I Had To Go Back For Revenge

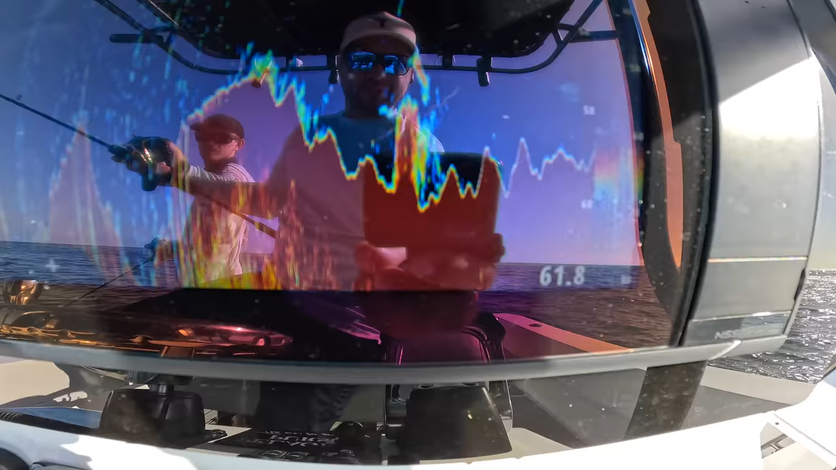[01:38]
How big's that rock? Maybe a meter? Look at them.
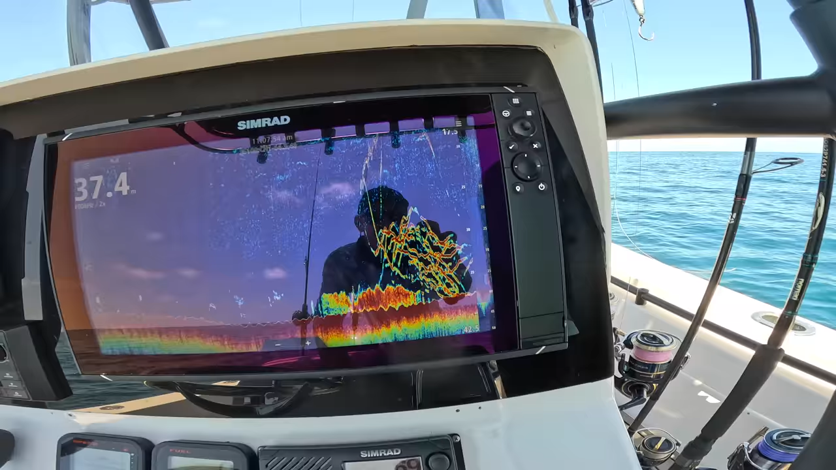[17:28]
Alright, we'll get this guy in. I'll drop straight back down.